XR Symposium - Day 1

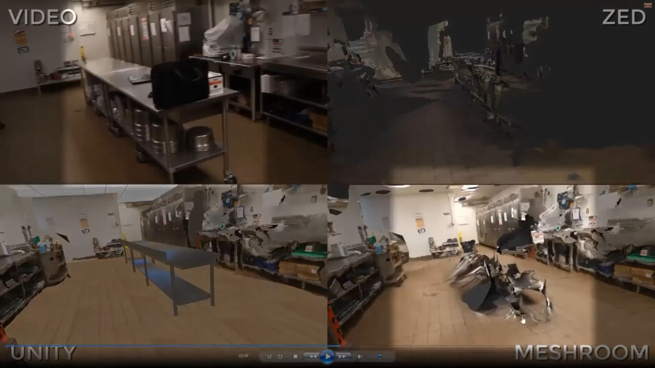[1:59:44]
meshroom photogrammetry capture was unable to get this work table that's here with all these shiny objects. It just completely failed to get that portion of the floor as well as the work table itself. So this is pretty obvious that you can see the entire floor has been replaced with a nice smooth texture, and we put in a work table where that table goes. This isn't a very good reconstruction here. Probably should spend a little more time on this art and placing some objects on it, but I feel like it's a pretty good stand-in for what is mostly completely unrecognizable in this capture here.
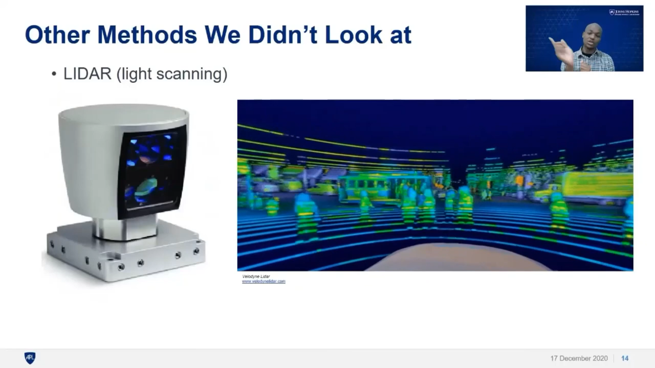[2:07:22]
And when the light bounces back, that gives you a 3D understanding of the environment. So for instance, you have this camera that kind of goes around and scans the environment in circles and loops, and comes back with this image on how the environment looks. The only problem with LiDAR right now is that we don't think the resolution is high enough.
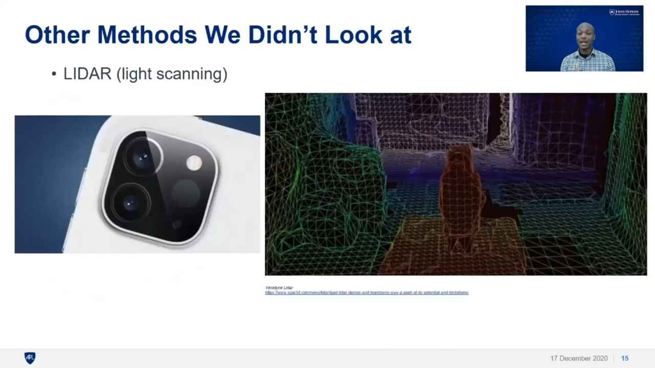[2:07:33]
For instance, they have a LiDAR built into the iPhone, the new iPhone that's coming out. And still, you can see from this picture here below that the reconstruction of the room, I believe this is a living room,